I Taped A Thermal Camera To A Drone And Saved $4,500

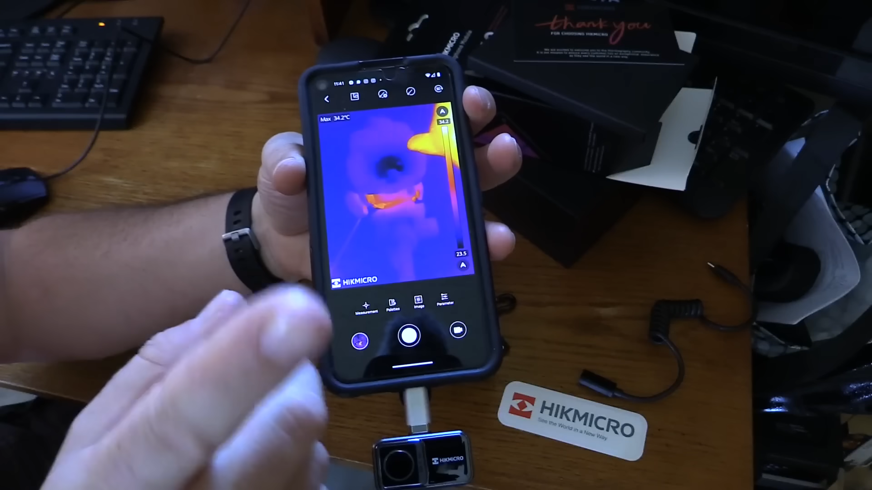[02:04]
On screen: max 34.2°C
So, looking at my camcorder here, and yeah, there's my hand. The quality on this looks pretty good.
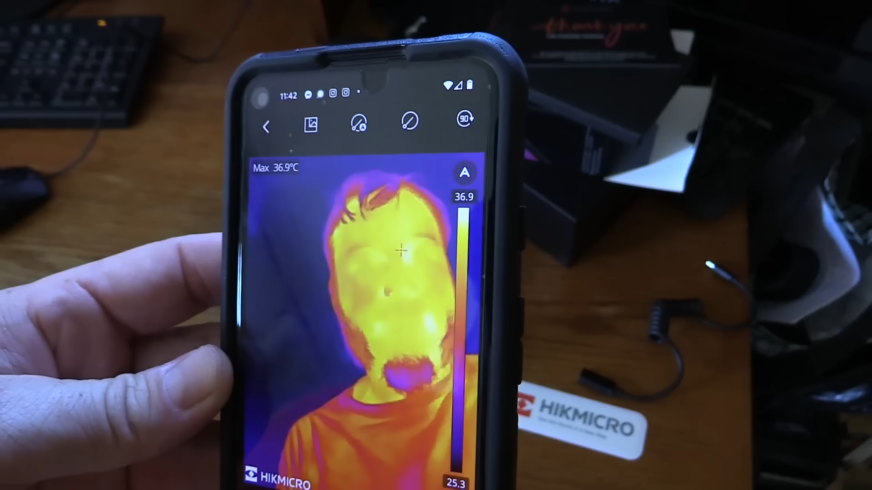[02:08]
On screen: max 36.9°C
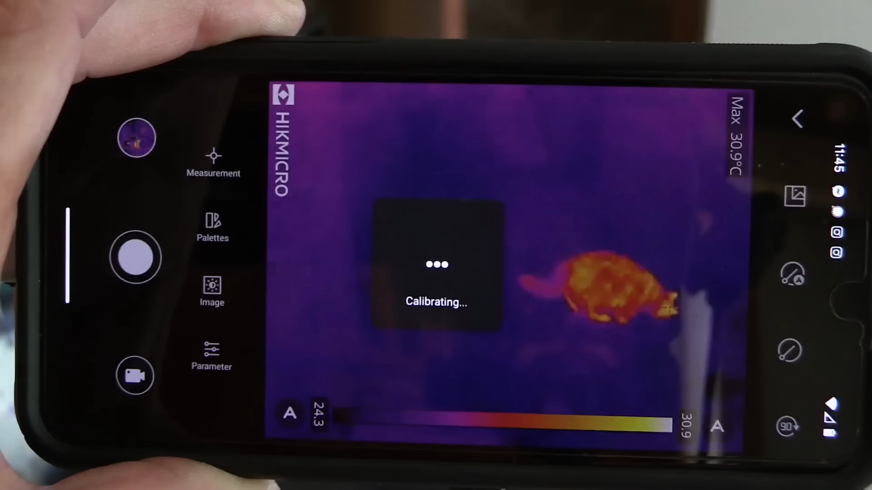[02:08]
On screen: max 30.9°C
That calibration thing pops up pretty frequently. I haven't seen that with other thermal cameras. I know they all do that.
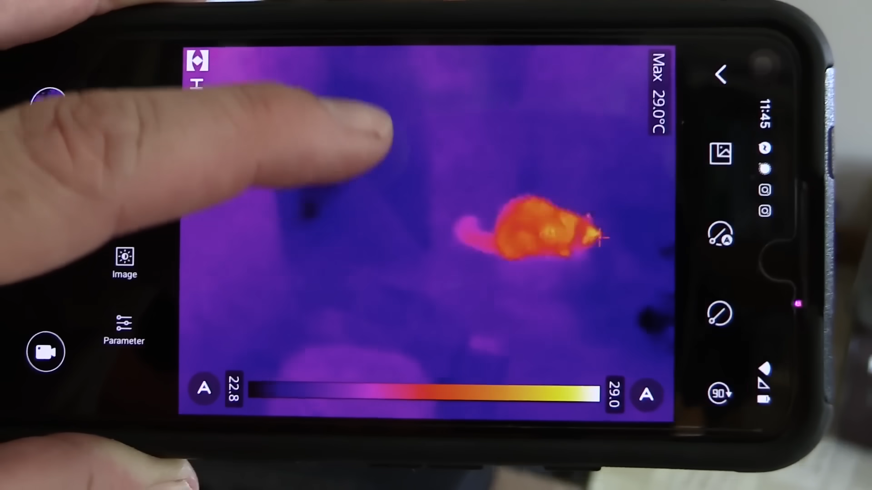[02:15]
On screen: max 29.0°C
They all make a little clicking noise as they calibrate, but this one actually pops up a message on the screen.
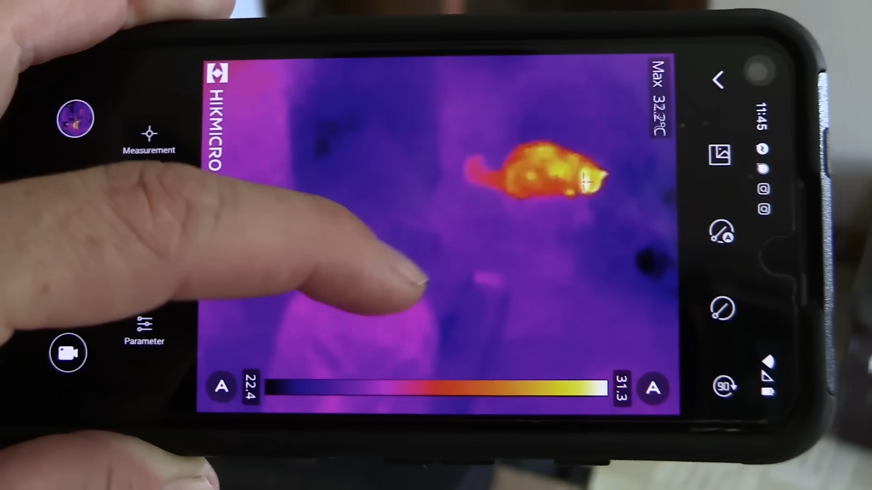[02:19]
On screen: max 32.2°C
Mildly annoying, but not the worst thing.
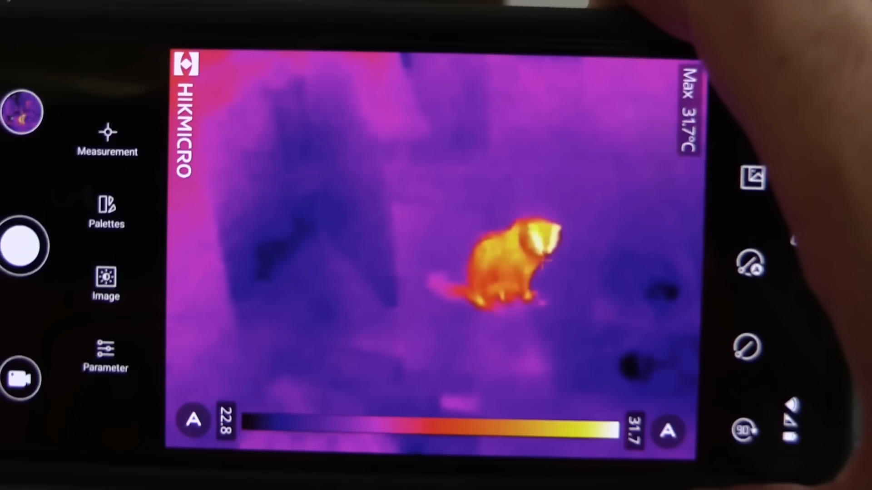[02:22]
On screen: max 31.7°C
So, as with most thermal cameras, we can choose things like our color palette if we want to try to bring out, you know, that calibration popped up again.
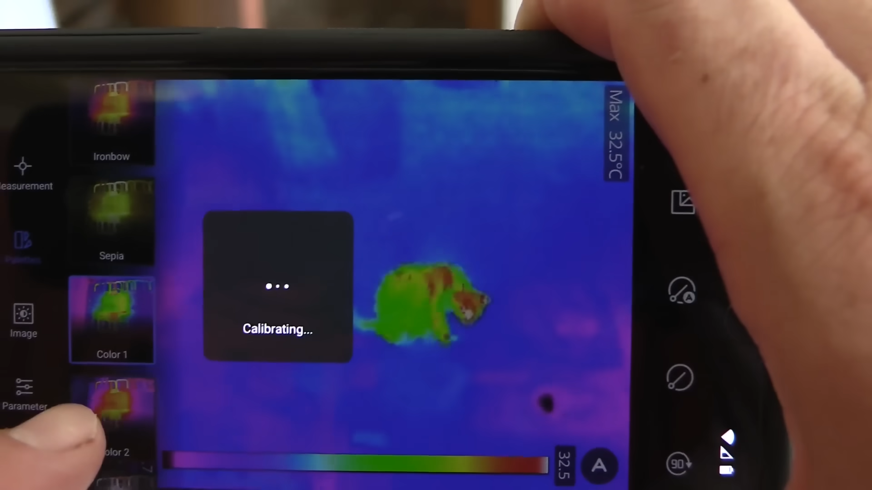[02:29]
On screen: max 32.5°C
If we want to bring out different features in the environment,
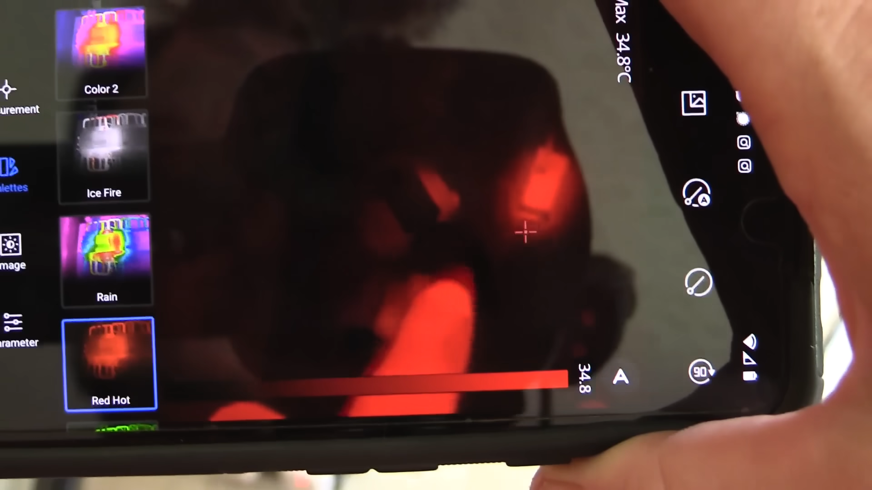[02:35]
On screen: max 34.8°C
we can also see a charging power brick over here and a battery pack.
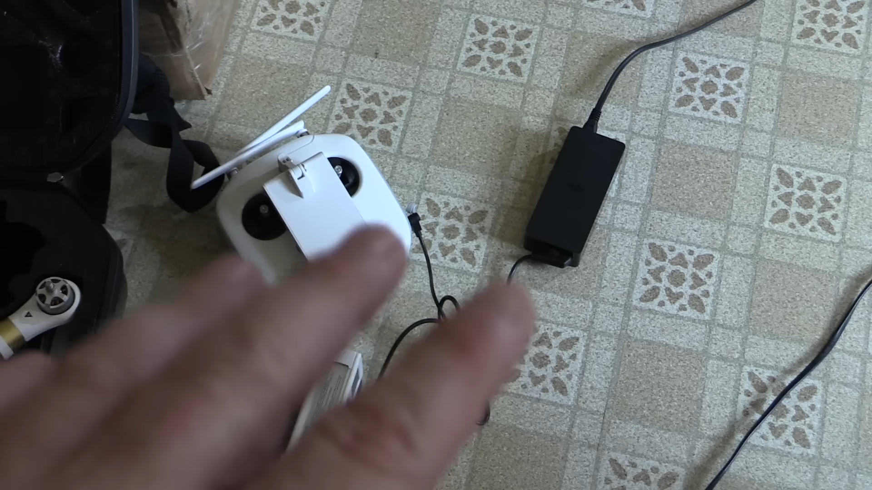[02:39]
So, that's really interesting to see just how warm those power bricks can get.
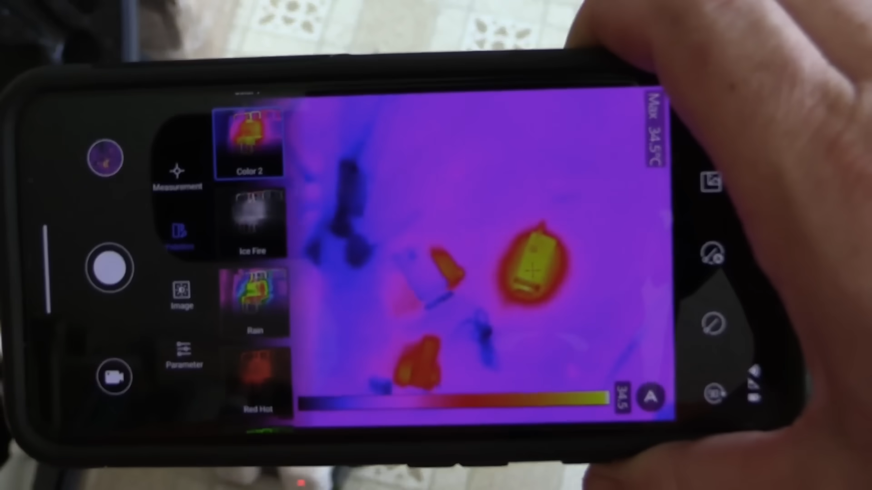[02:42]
On screen: max 34.5°C
So, if we get tired of that auto calibration message constantly popping up, we can actually turn it off over here. We can also manually calibrate with this button.
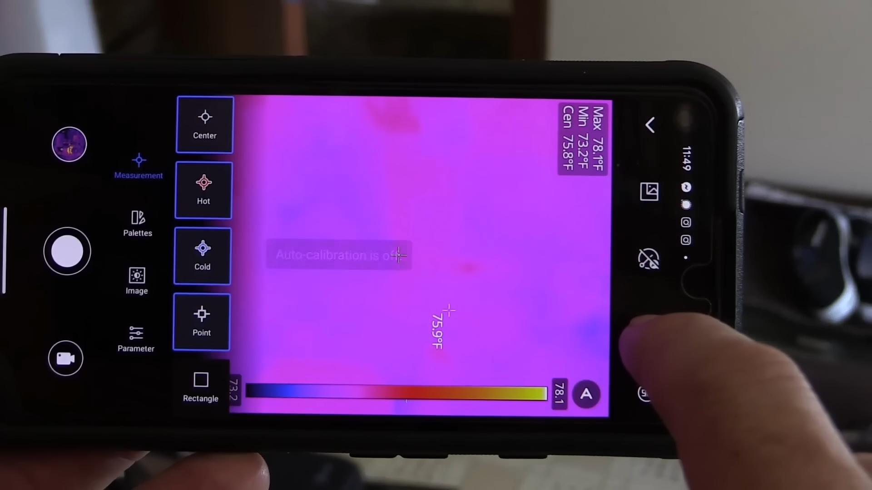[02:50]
On screen: max 78.1°F, min 73.2°F
We can also do a picture-in-picture. So, we use the cell phone's built-in camera.
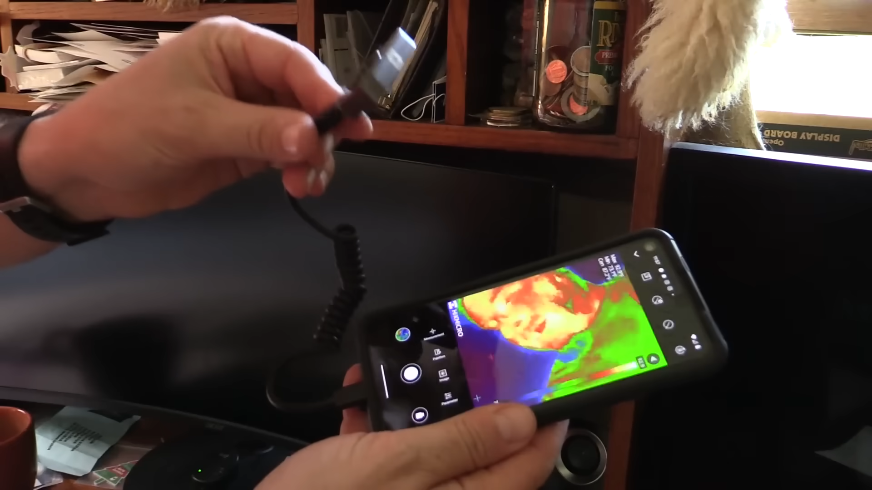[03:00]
Now, this extension cable option is not just a gimmick.
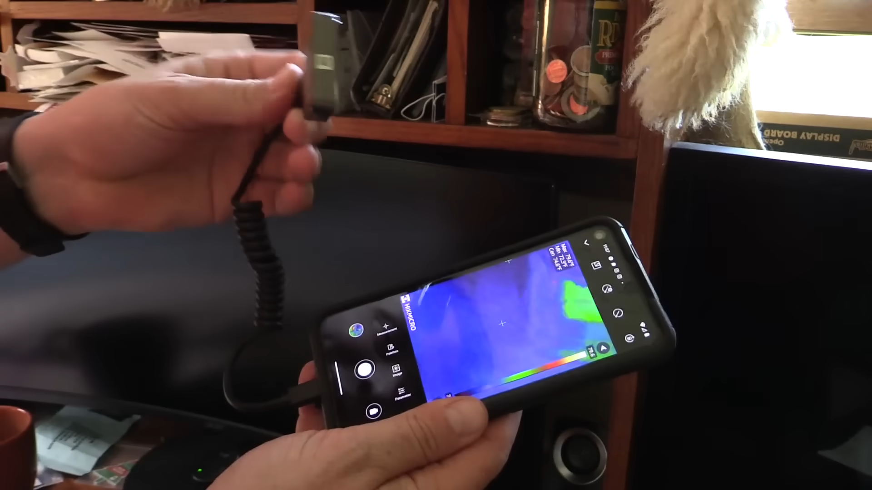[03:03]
This is super useful.
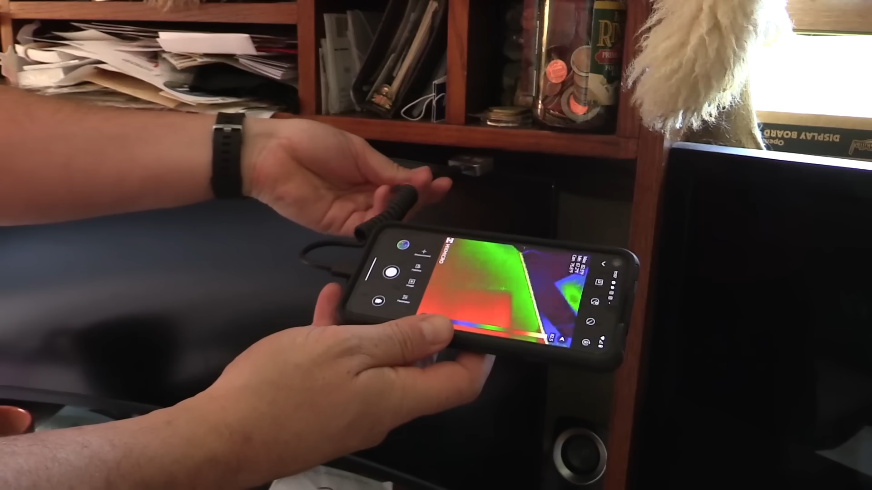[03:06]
If I want to get into an enclosed, tight space like behind my computer monitor here and look for hot and cold areas.
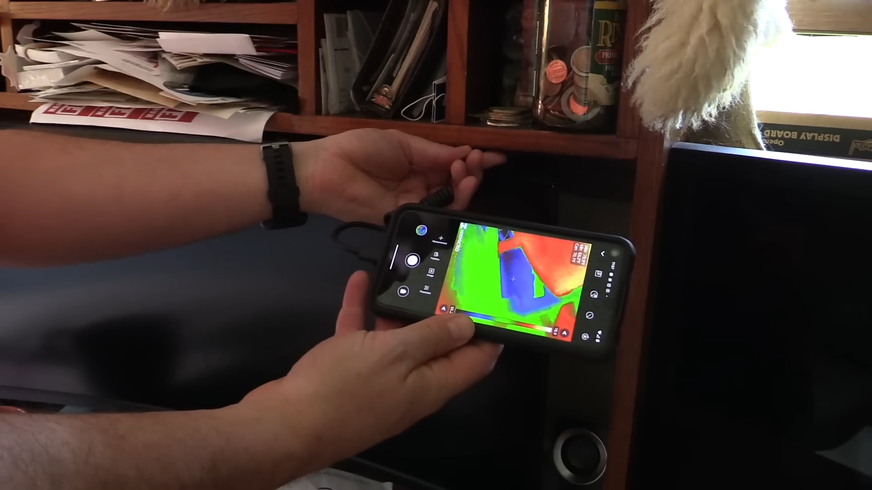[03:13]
Like, maybe I smell a burning smell and I want to know, is there a wire overheating back here?
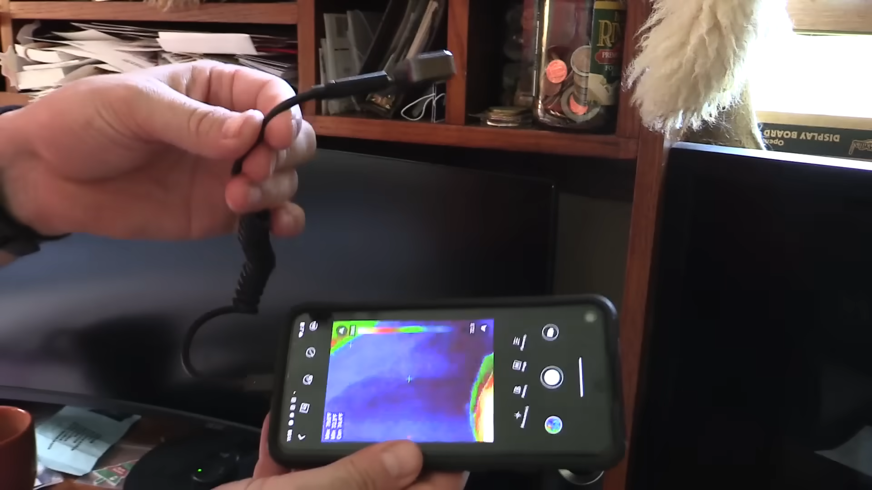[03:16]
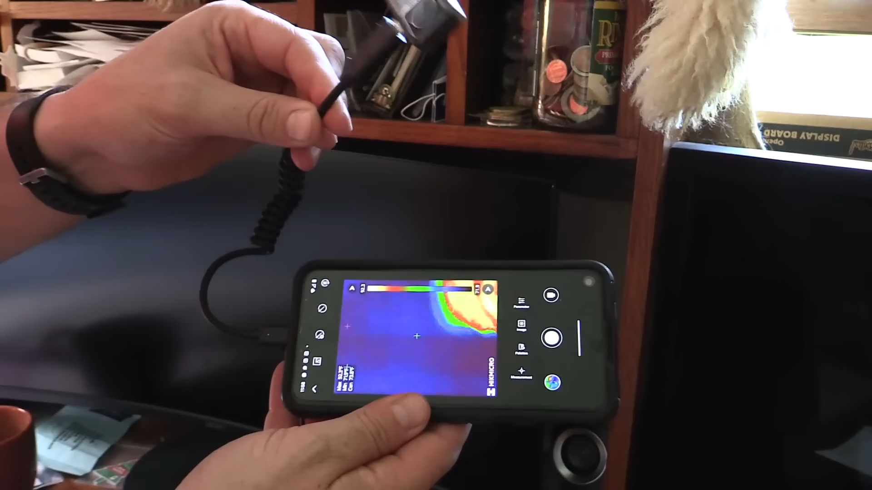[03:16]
We can stick this under the furniture. We can stick it behind appliances. We can put it up in the ceiling and the holes in the wall.